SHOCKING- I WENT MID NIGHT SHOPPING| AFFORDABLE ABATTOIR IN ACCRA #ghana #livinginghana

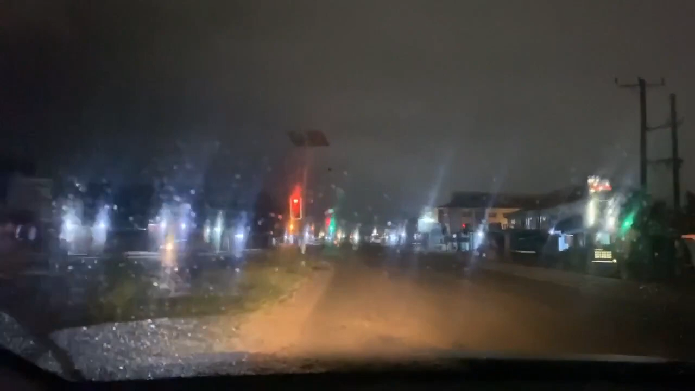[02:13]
it's actually raining guys i'm surprised that the traffic light is on look at this shop opened at oh my god why is the traffic light on by 3 a.m usually you know all the traffic lights are deactivated but i'm surprised this one is on and i'm seeing a shop you know open
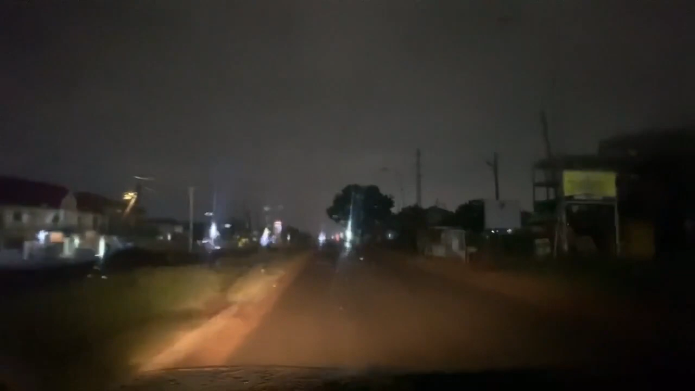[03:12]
sweet guys oh i don't know why this red just for now i'm not happy with it i just passed the police barrier though there was nobody there but you just see that you know police post you know of the barrier and i'm close to our place that are quiet everywhere is this morning